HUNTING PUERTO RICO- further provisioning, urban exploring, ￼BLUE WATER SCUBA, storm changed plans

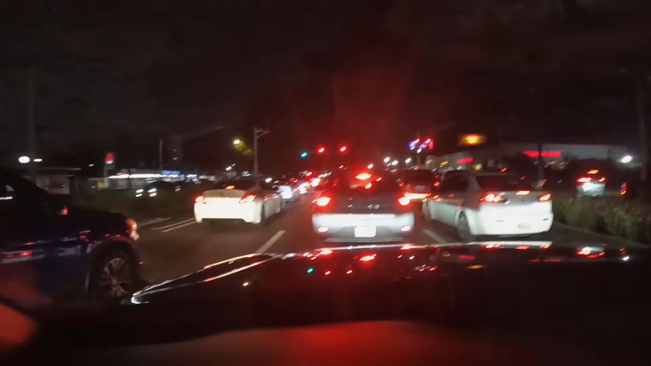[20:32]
I don't know. We'll find a place to park, and we'll get out and explore city Watch center.
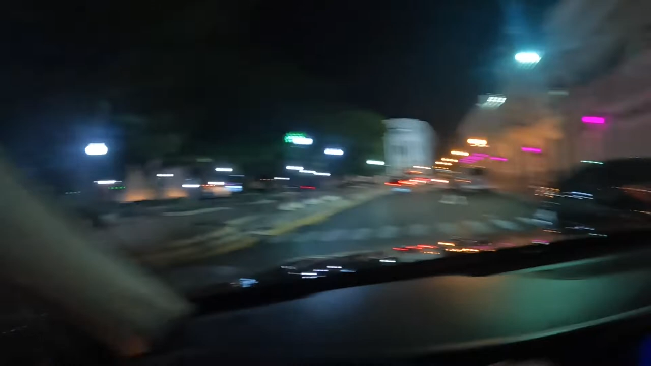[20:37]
Watch oh, yep. I see the person. Oh, look at the fountain with the lions.